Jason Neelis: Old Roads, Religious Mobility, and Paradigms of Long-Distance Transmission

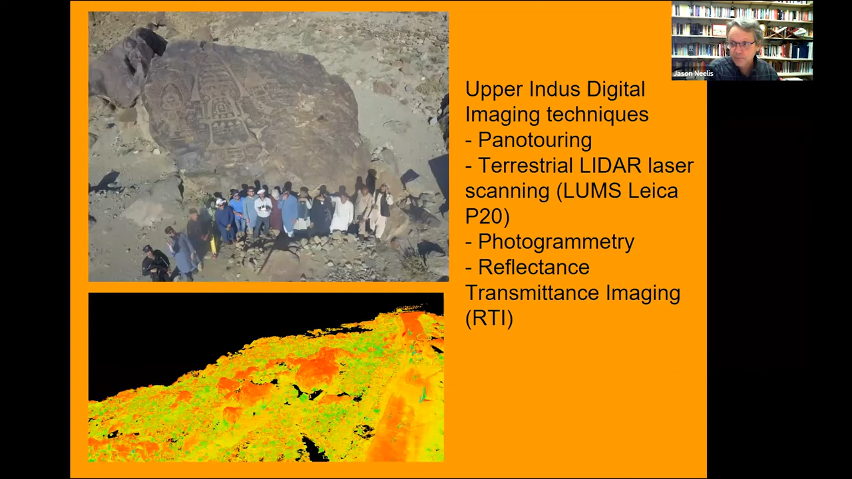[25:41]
but the light source moves around the inscription or petroglyph with to kind of highlight the grooves. the gruntles and abrasions. And abrasions into the desert patna covering the rock surface. Okay. So another site that was very important for
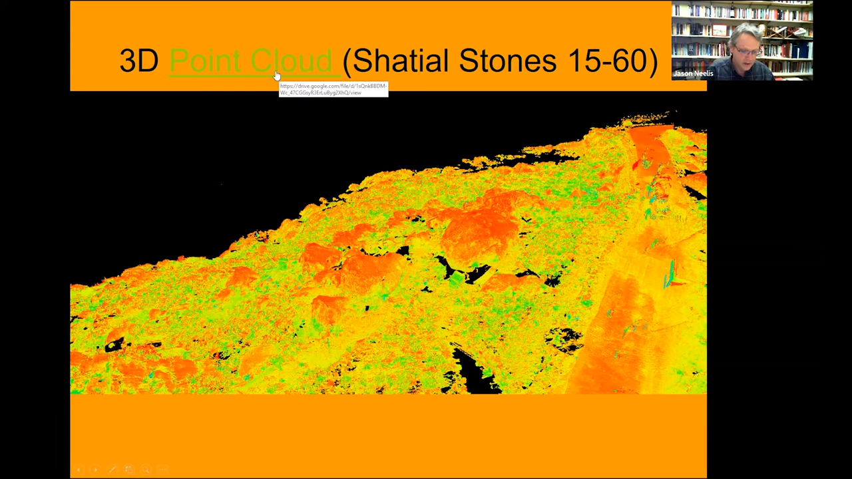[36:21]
And these point clouds will allow us to navigate through the sites. And then we're able to integrate the laser scan fly through videos